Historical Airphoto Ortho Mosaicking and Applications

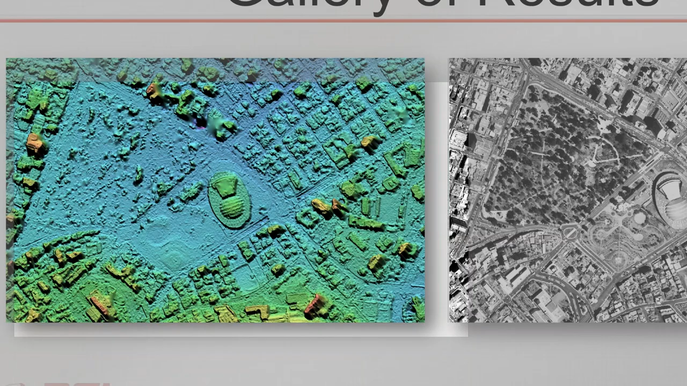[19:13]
elevation model of what we call a digital surface model based on the overlap portion of all of the stereo images so we can see quite a bit of detail over some different features here we have a big stadium
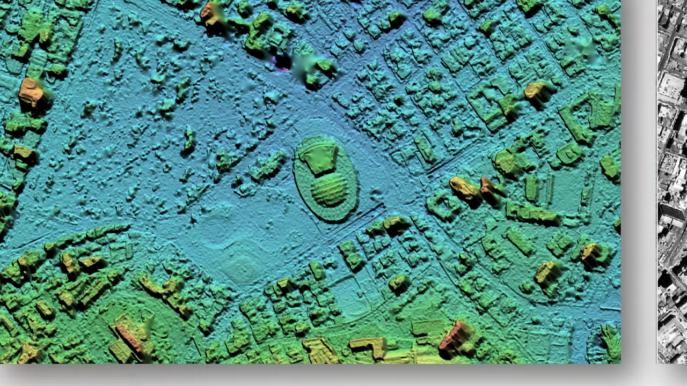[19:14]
and obviously we can see on the right we have the actual stadium itself some of the different features some vegetation
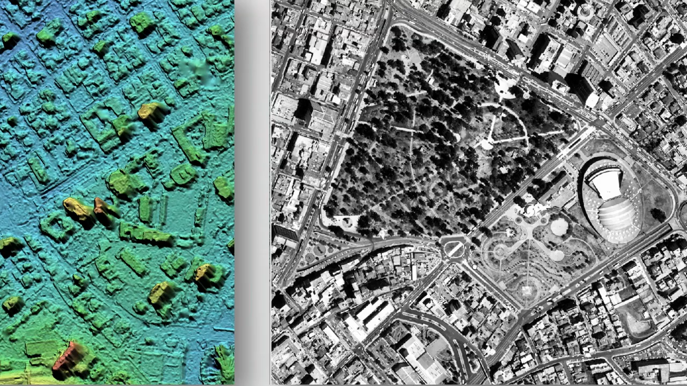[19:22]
quite clearly we can see individual buildings
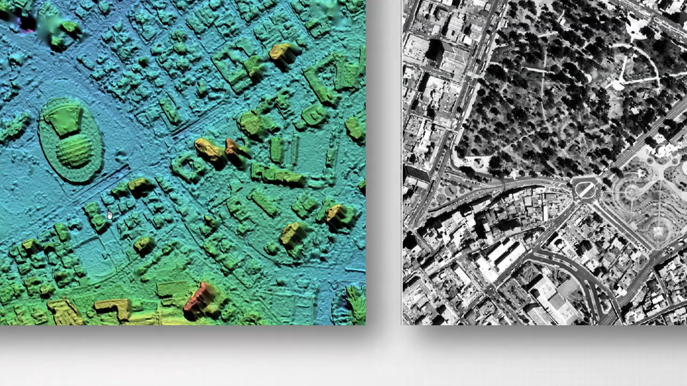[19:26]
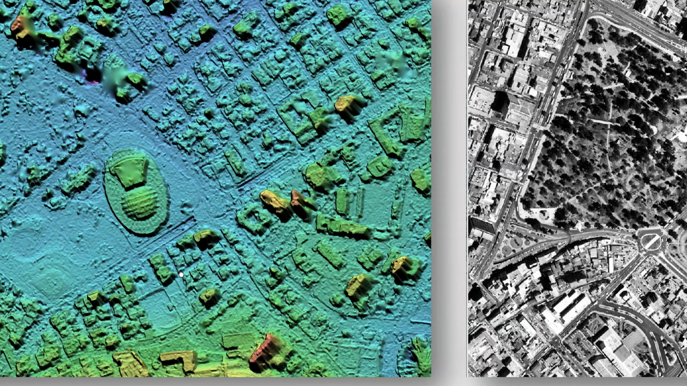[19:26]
really the nice thing about the historical imagery is if it's scanned at the right resolution and flown at the right scale it's pretty good data so we can get down to 50 cm sometimes even higher than that maybe 20 cm with 5,000 scale photography the most common scale that we see is 15,000 scale photography there are some at 25,000
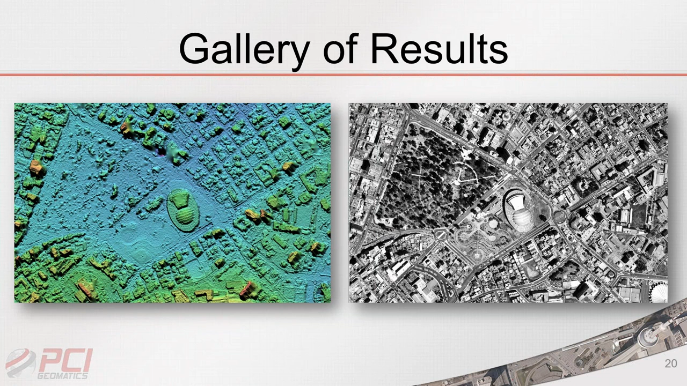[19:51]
or more but typically it's kind of like 10 to 15,000 is the most common scale so that's an example of a DSM here's another example of a DSM that's been extracted from stereo overlapping pairs so this is a historical digital surface model that gives us the record of the buildings and the vegetation and all of the information within this image and within our software we can filter the surface features off and retain
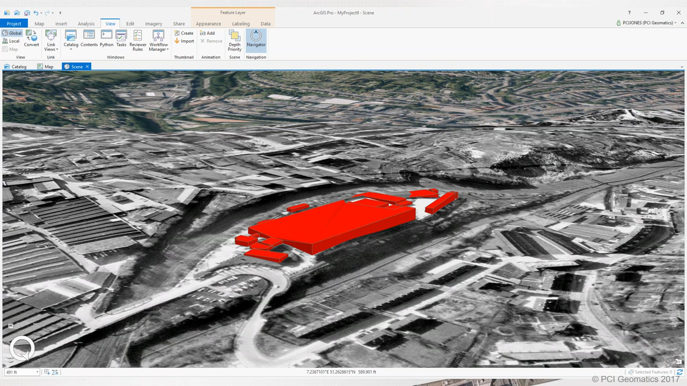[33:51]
within ArcGIS so you can see that very easily we can use the stereo data to do feature extraction 3D feature extraction which can be useful for lots of different applications so if we switch to the 2D feature extraction world within PCI we do have the ability to to obviously with the corrected imagery run lots of different algorithms to do image analysis one of the newest capabilities that's available to Geomatica users is the
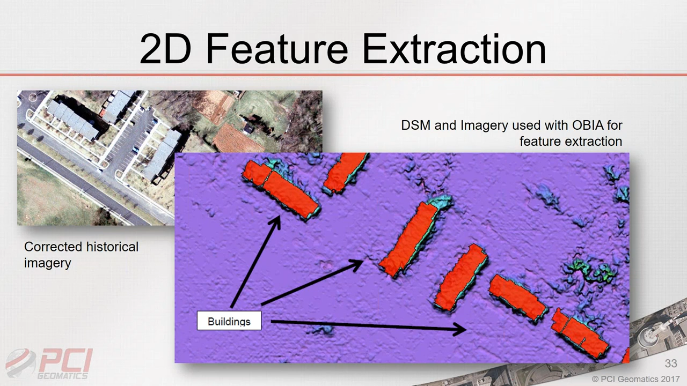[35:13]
and then we can classify those features as buildings above x height for example so in this case I think these buildings are roughly 10 or 15 meters above ground and we can classify those and pull those features automatically so that's just an example of 2D feature extraction